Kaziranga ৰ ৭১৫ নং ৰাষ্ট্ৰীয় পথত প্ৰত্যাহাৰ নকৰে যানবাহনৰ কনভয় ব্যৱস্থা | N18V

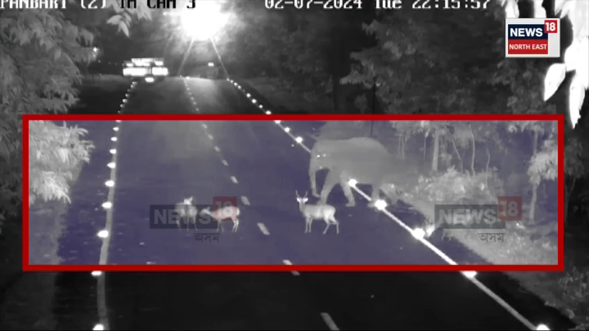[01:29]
বানৰ সময়ত কাৰ্বি পাহাৰলৈ গতি কৰা বন্যজন্তুৰ একাংশ ৰাষ্ট্ৰীয় উদ্যানৰ দিশলৈ এনেদৰে কৰিছে প্ৰত্যাৱৰ্তন।